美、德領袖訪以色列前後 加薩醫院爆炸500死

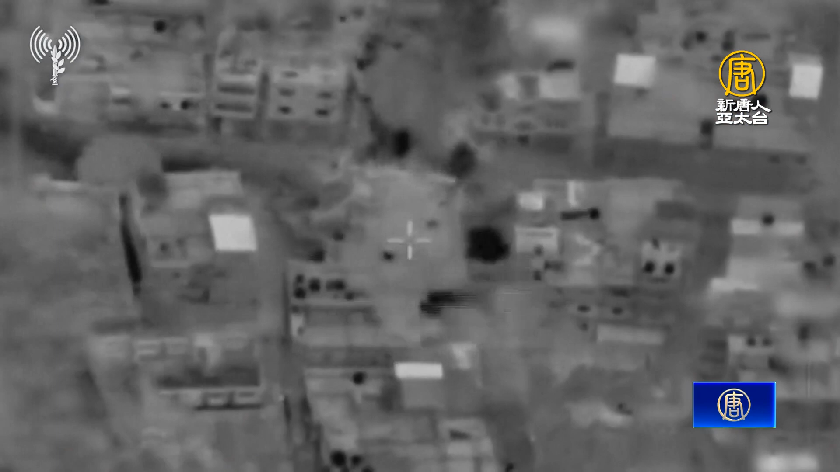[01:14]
在加沙走廊南部城市汉尤尼斯，以军还成功击杀了哈马斯情报总局局长。